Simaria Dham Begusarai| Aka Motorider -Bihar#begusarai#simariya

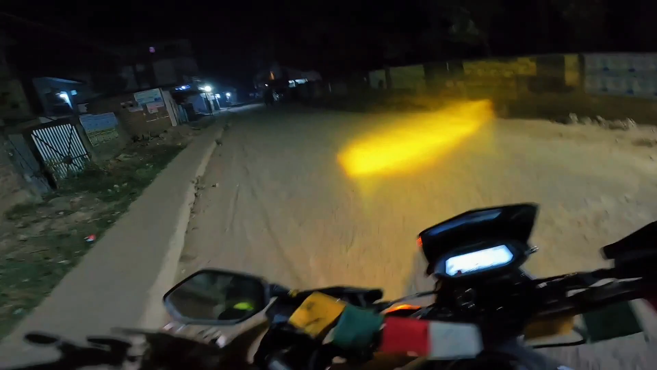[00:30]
दो बंदे ही अभी मेरे को लग रहा है कोई काम करने वाले, और पूरा खाली खाली पड़ा हुआ है। ओ, और अपना वाइजर भी ओपन है कि ब्लैक वाला वाइजर है, तो अगर डाउन कर देंगे तो अभी दिखेगा नहीं। बाकी चलते हैं,
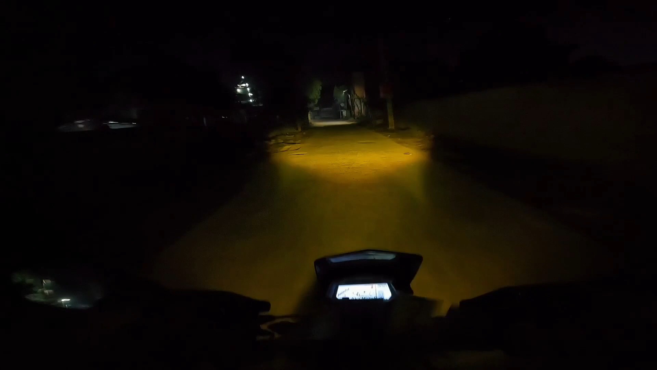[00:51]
अलग अलग चीज़ एक्सपीरियंस करने में अलग ही मज़ा है। बेगूसराय ओवर ब्रिज, लाइट तो अच्छा खासा।
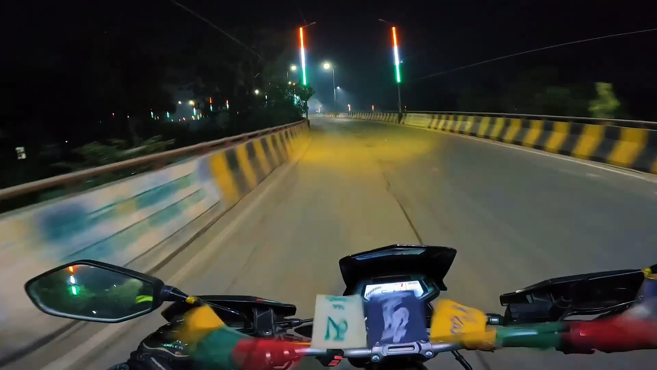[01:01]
भाई साहब, और यहाँ पे देख लो कुछ चालक भी हैं। तो मॉर्निंग वॉक पे निकलते हैं भाई लोग। इधर का जो भी है ना भाई ओवर ब्रिज की तरफ ही आ जाता है घूमते घूमते।
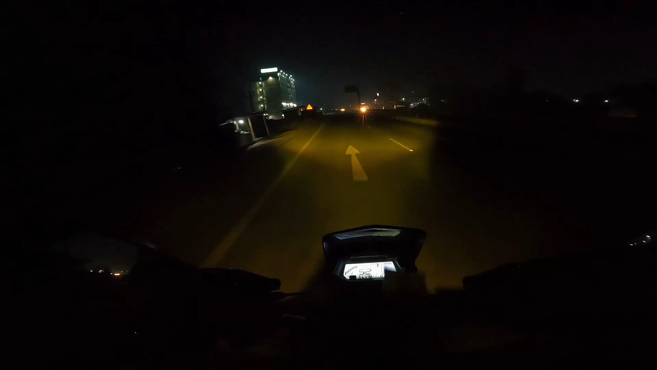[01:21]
बाकी यार कोहरा नहीं है, बस ठंड है, तो दिखने में कोई दिक्कत तो नहीं हो रहा है।